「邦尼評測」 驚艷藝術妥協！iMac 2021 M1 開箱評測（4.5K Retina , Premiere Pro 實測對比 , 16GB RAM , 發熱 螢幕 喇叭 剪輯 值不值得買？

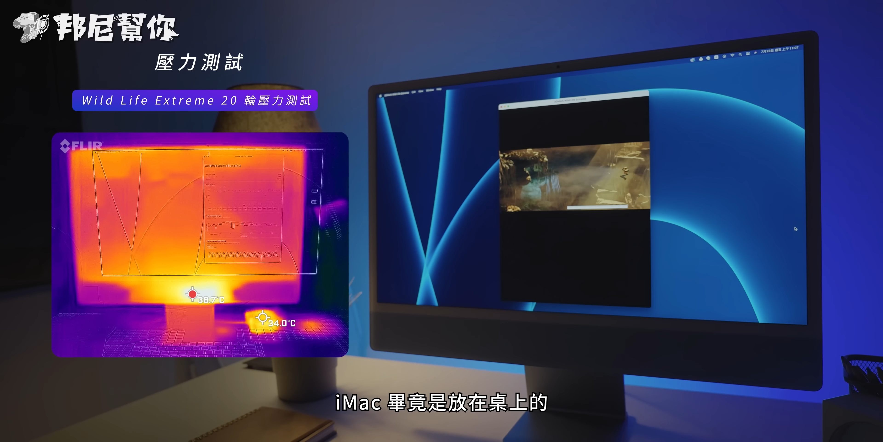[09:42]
而在温度测试中环境维持在 25 度左右iMac 毕竟是放在桌上的邦尼有发现整体温度限制没有 MacBook Pro 来得激进在温度上会比较高一些毕竟 MacBook Pro 日常使用几乎可以说是顶多保持维温邦
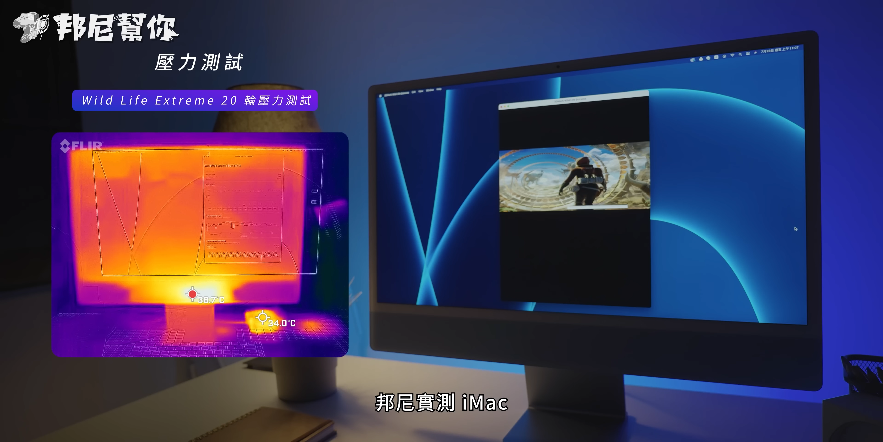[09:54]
尼实测 iMac在 3DMark Wildlife Extreme 20 轮压力测试中最高温达到正面 38.7 度左右背面 41.
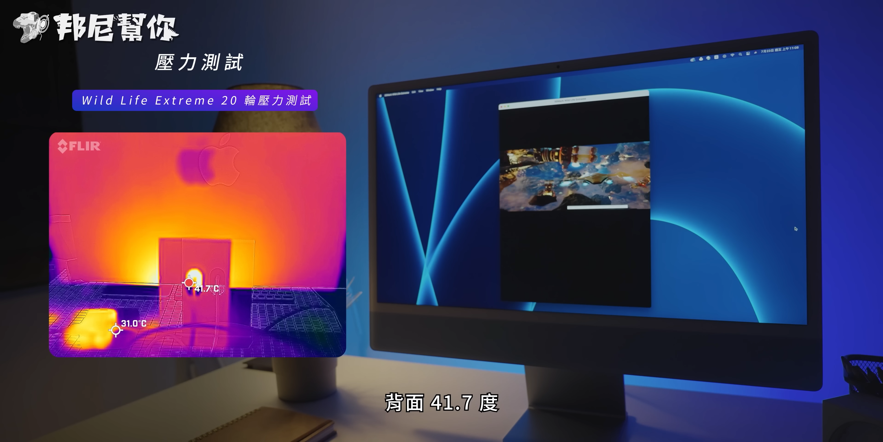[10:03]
7 度以桌上型电脑来说也不算烫但相较起 MacBook ProiMac 温度会高一些
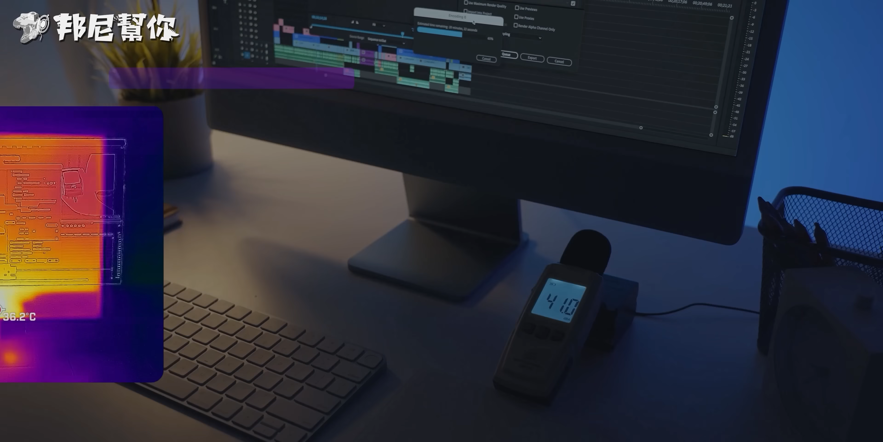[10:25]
而在连续 30 分的影音输出下温度达到正面 36.